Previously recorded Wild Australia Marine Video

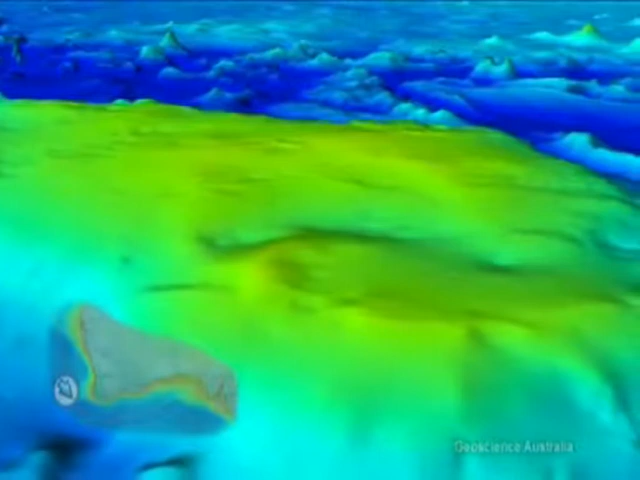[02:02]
Continuing underwater, we come to the Naturalist Plateau, an island under the sea, and beyond that, the Diamantina Fracture Zone with massive underwater mountains, more than five kilometres high.
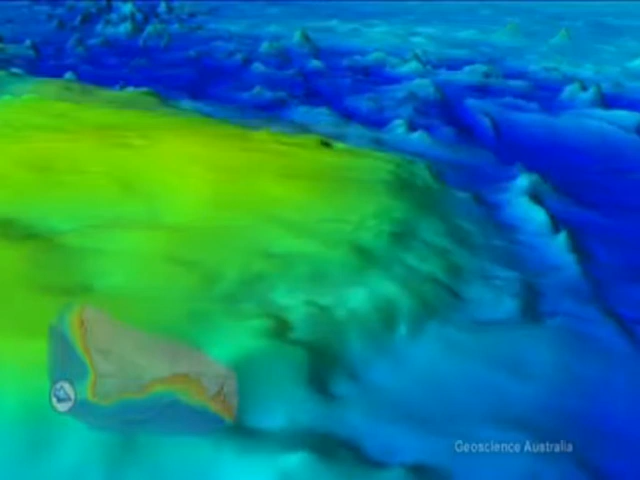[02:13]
Scientists believe that an amazing world of undiscovered and unique marine life will be found there.